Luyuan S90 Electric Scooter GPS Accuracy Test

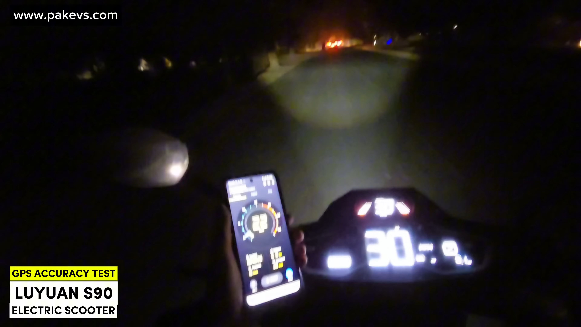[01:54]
گے کہ سپیڈ ہمیں کتنی ملنے والی ہے تو مسلسل ہم تیز ہو رہے ہیں اس کے اوپر موڈ دیکھ لیتا ہوں میں کون سے ہیں موڈ تھری کے اوپر ہم جا چکے ہیں
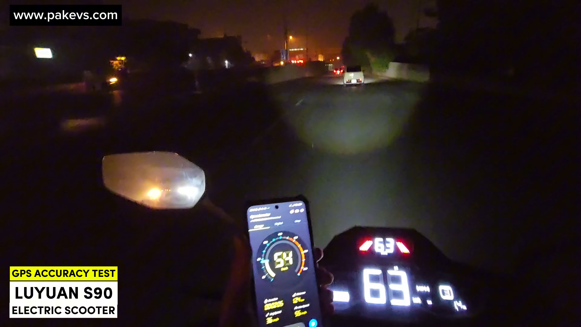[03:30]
ایک مرتبہ ہمیں فیفٹی فائیو کی سپیڈ یہ پھر فیفٹی فائیو ہو گئی ہے ابھی انڈر پاس آ گیا میں تھوڑا نیچے کو جاؤں گا تو اس کی جو سپیڈ میں ملی ہے وہ فیفٹی فائیو ملی ہے جی پی ایس کے اوپر ایک مرتبہ ہم انڈر پاس سے نکلنے کے بعد دوبارہ ٹیسٹ کریں گے